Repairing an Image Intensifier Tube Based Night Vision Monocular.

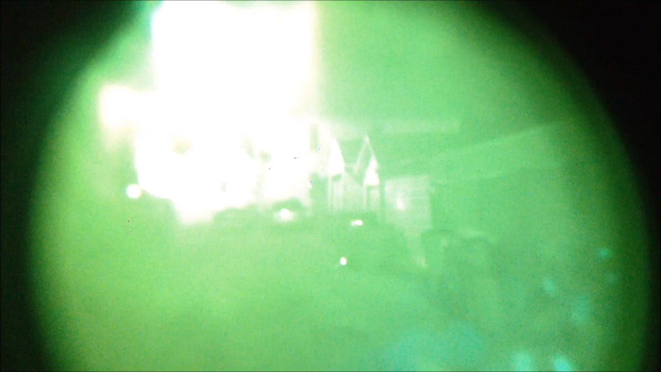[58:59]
Oh, it's not too bad at all. I'm actually fairly impressed with that.